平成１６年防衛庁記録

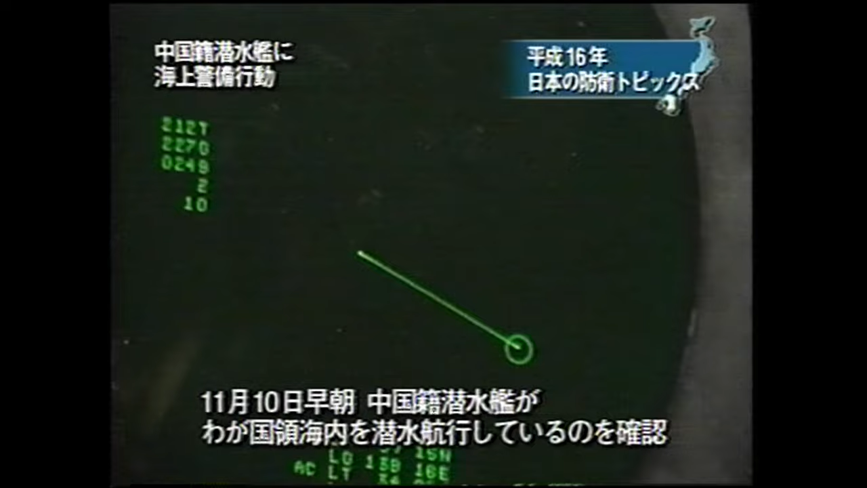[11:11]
11月10日早朝海上自衛隊紹介機が中国籍潜水艦の我が国領海内における潜水航行を確認